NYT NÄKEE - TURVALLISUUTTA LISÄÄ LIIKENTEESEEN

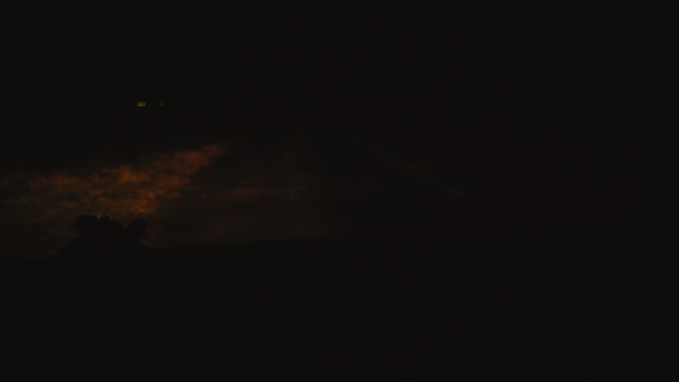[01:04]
Eli tällä hetkellä näyttää niin kuin tältä. Pihalla nyt tällä hetkellä palaa siis vain vasemman puolen lyhyt ja toki siinä nyt on parkkia ja vilkkoja tänne niin kuin periaatteessa ihan siis ajovalot nyt päällä. Laitetaan pitkillä näkee ja sivuille ei oikein hyvin. On valotilanne ja täällä tosiaan palaa valokojetaulus,
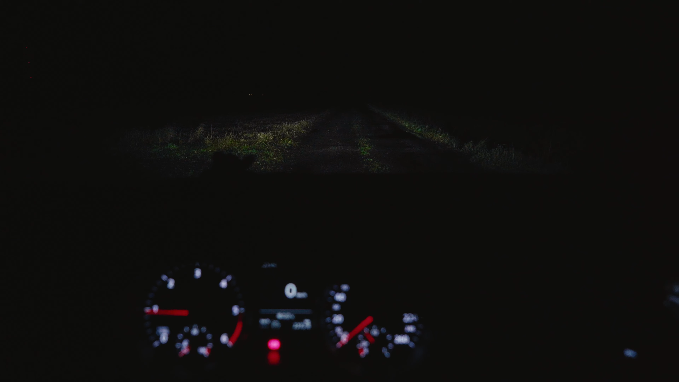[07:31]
Lyhyet, eli nyt palaa tosiaan kumpikin puoli ja mun mielestä näkyy tosi pitkälle ja laajalle, yllättävänkin siis kyllä niin kuin lyhyiksi. Laitetaan pitkät. Se on ehkä vähän turhan alhaat vielä tällä hetkellä toi valopaneeli, mutta näkee ainakin ton maankin tosi hyvin ja mikä näkyy sinne. Sinne pitkälle asti. Nyt on vähän huonommin näköä, koska siellä on niin tosi paljon vettä, että on vähän eri keli kuin viimeksi,